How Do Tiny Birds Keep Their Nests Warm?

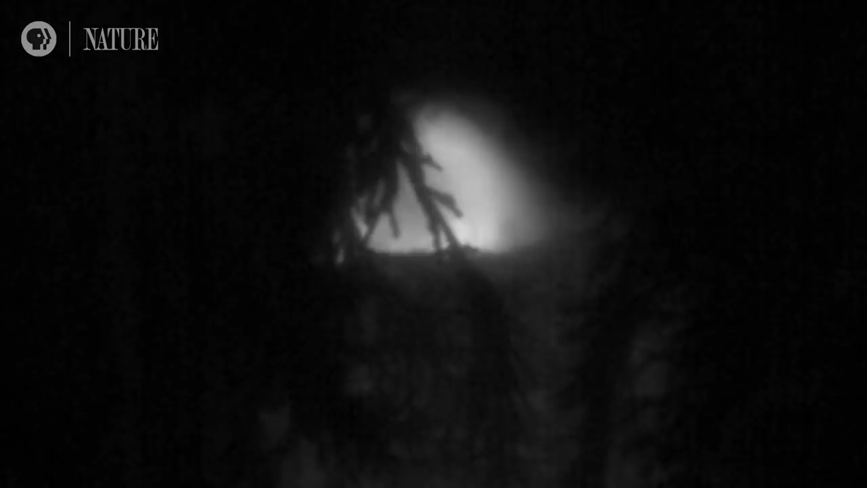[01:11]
She's pumping extra blood through them to radiate heat, and now her actions have been caught on film for the first time.